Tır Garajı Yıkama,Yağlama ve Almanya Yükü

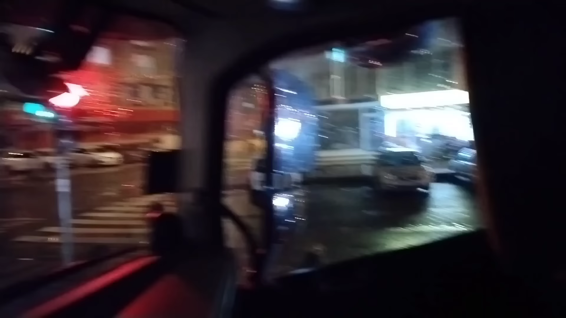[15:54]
Kırmızı ışıkta bekliyoruz. Aynadan bakıyoruz. Sağdan bir araba geliyor, değil mi? Şöyle sağdan girdi, geliyor.
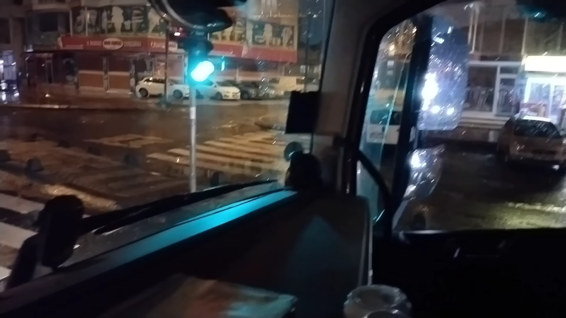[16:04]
Ama halbuki göremediğimiz bir araba daha var.
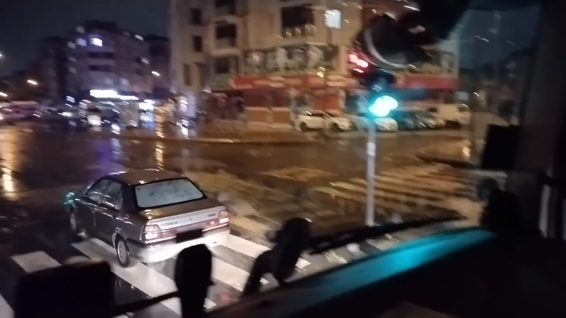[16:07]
İşte bu da tırların kör noktası.